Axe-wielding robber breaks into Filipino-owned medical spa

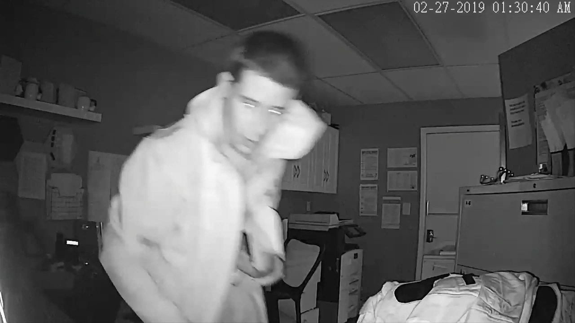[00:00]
It has almost been a week since this med spa owned by Pinot Internist Dr. Maria Regalado was ransacked, burglarized by this man using an axe to break into the front window.
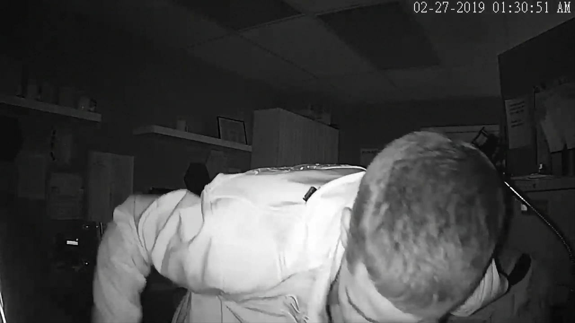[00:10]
But little did he know that surveillance and security cameras of the med spa clinic were recording his every move.
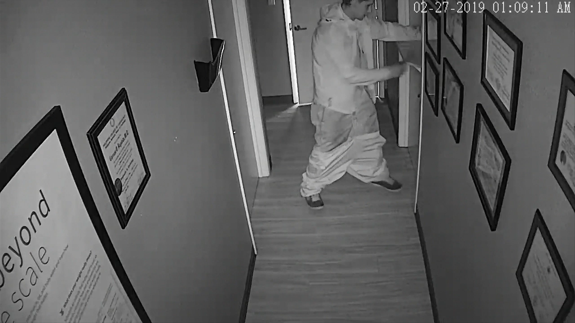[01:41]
But up to this newscast, they're still trying to locate the whereabouts of the thief. He's a constant thief around town.